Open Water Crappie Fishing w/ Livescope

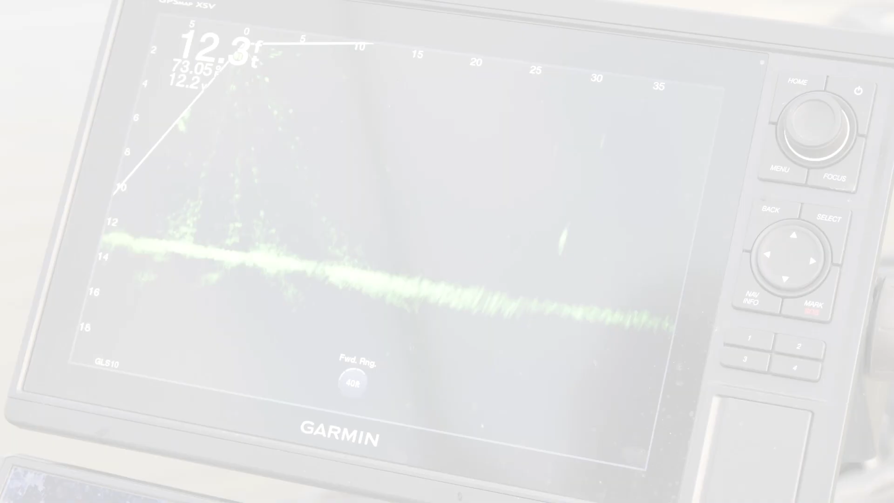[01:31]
On screen: depth 12.3 ft
Usually guys I'm scanning at 40 feet, I'm looking for a stationary target.
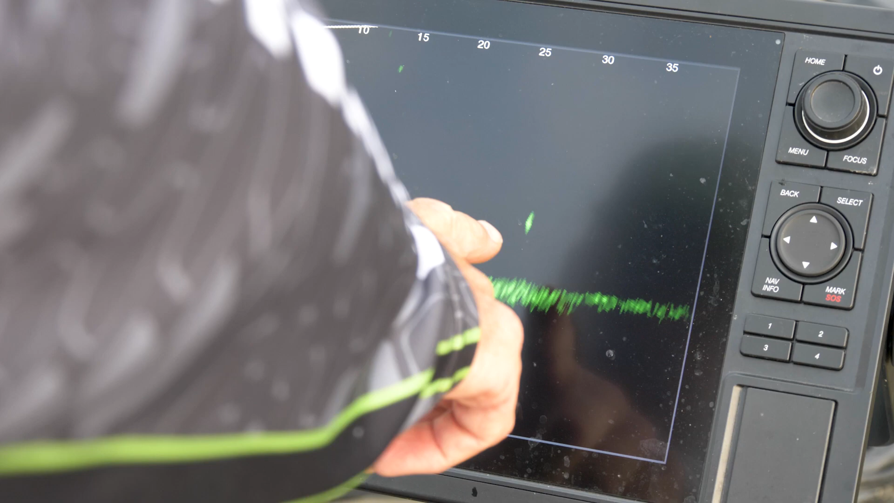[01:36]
When I find that stationary target I start dialing my scope in, just babying my way to this fish. We get him about 15 feet, we're going to pitch on him.
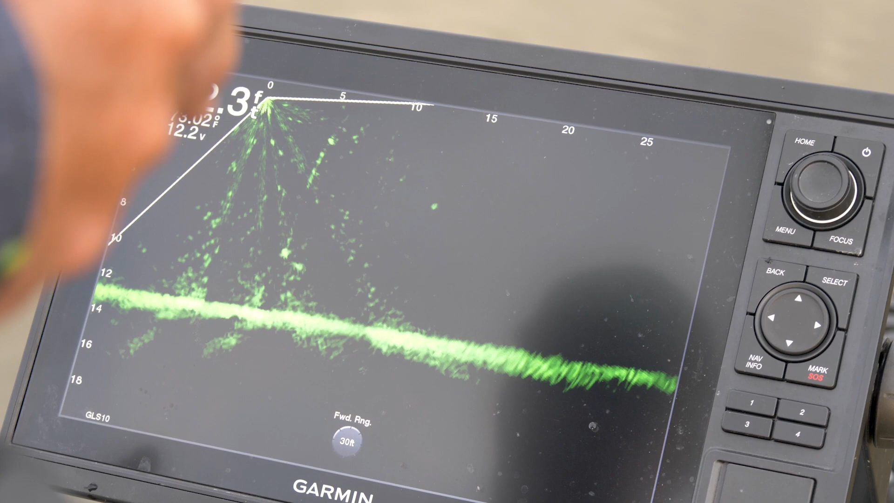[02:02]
Sometimes they'll commit, sometimes they won't.
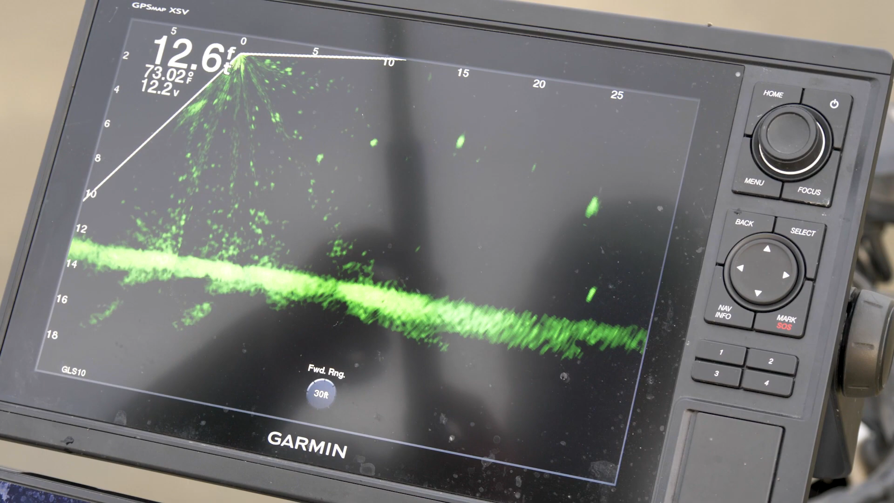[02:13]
We lose that target, we're just going to scan back out, find us another target, try to ease up and get a jig on him. That's a catfish, the way I can tell that's a catfish, you can see his tail at the back end of this, slow wiggling.
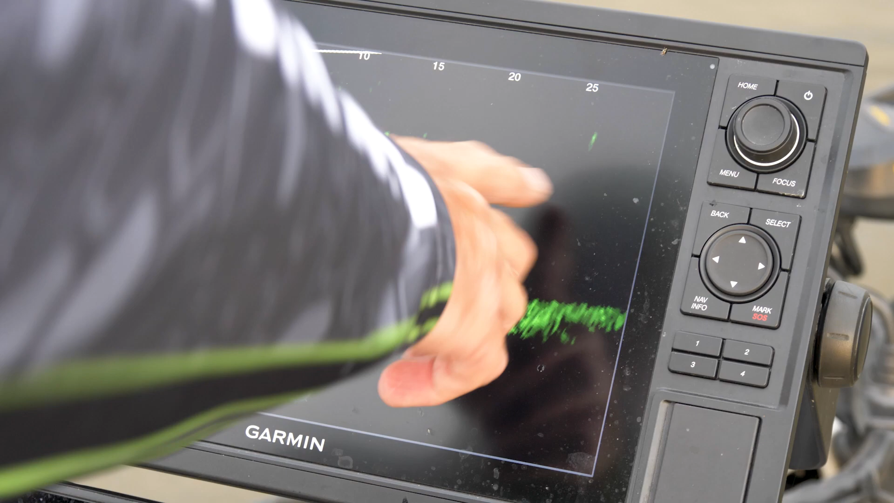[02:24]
Your crappie are going to be this signature but they're going to be sitting still.
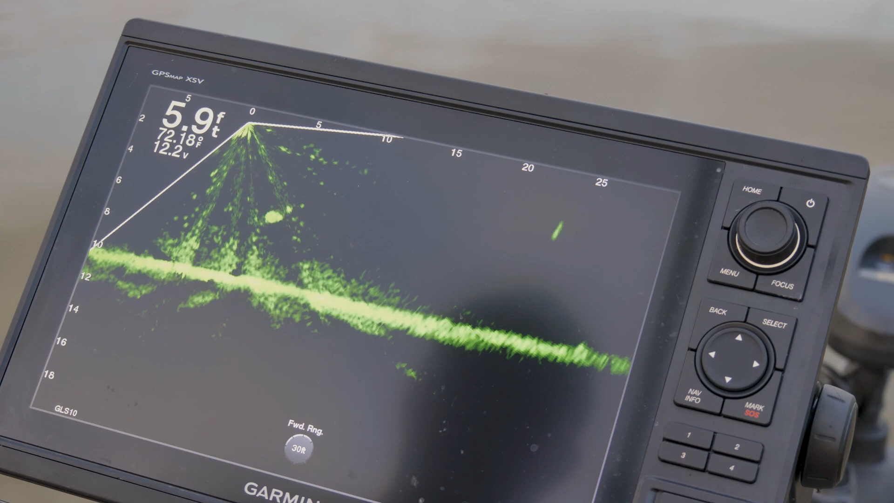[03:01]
On screen: depth 5.9 ft
Here he comes. Oh yeah. Oh yeah. Oh yeah.
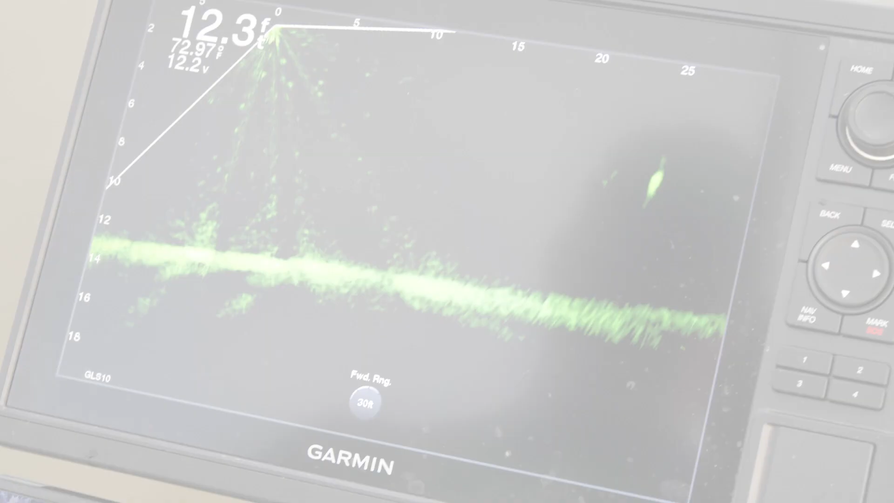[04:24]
Got a big signature. We're going to ease up for this fish, try to drop a jig on him. About 15, 18 feet. Usually when I try to pitch on these fish.